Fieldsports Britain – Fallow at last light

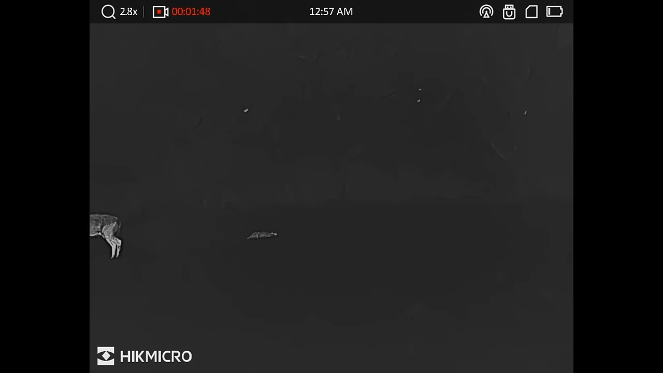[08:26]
We've got quite a long distance to the truck.
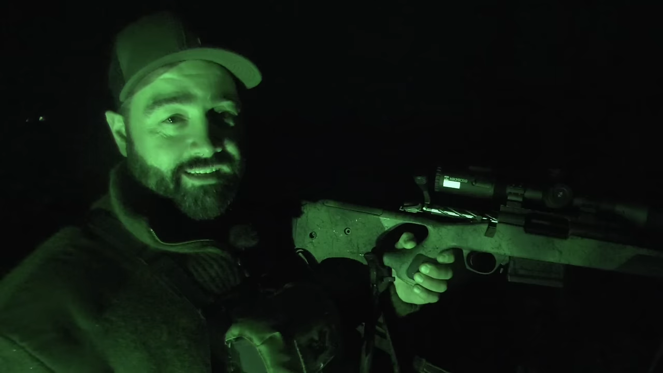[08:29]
Yeah, so yeah, no, pleased, really pleased. The scope really kind of, yeah, came into its own, really, and the clarity was unbelievable, you know, at this time of the evening, in the last hour, so couldn't have really asked for any more. And considering the rifle as well, it's just come straight out of the box.
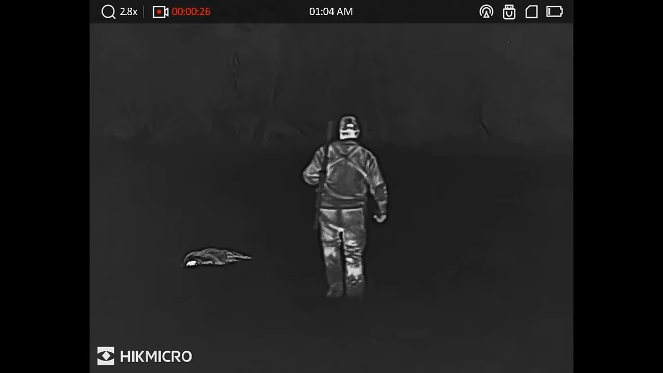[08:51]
We've had a fox and a deer this evening, so I can't really complain at all about that. It's pretty impressive.
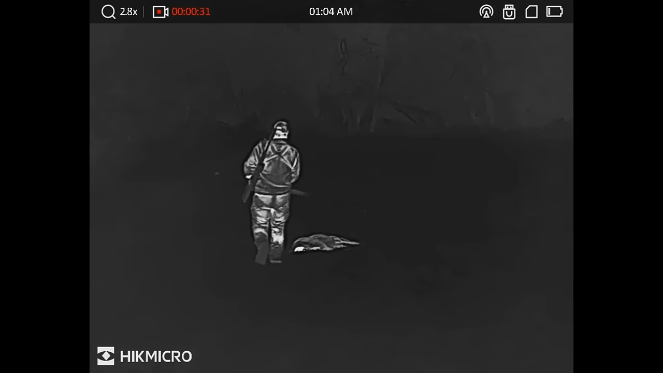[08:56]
So that's the outshot there.
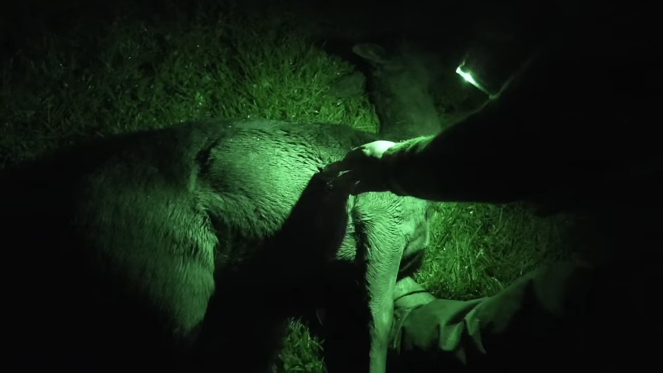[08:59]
Look, that's it out. And then it was facing, because it was coming that way, yeah, so behind the shoulder, and then the in shot was here, look, just here.
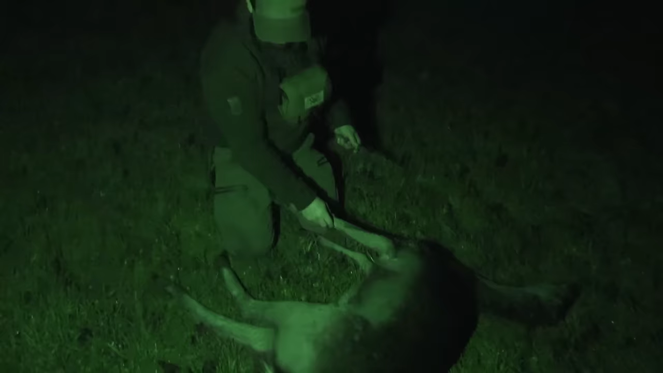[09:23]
It's such a good way of doing it if you don't have to go too far.
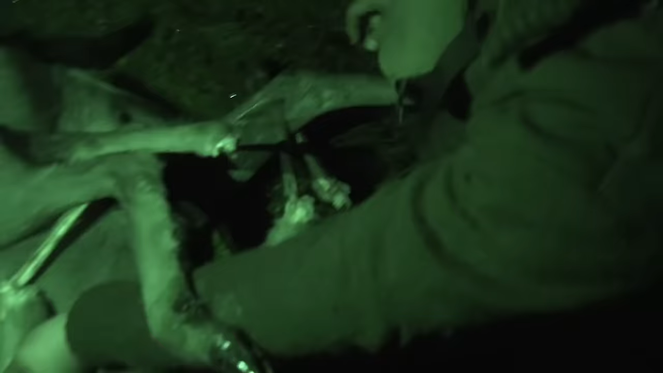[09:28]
So, this is the fun part. So I deliberately haven't gutted her, just because if I do this with her guts out,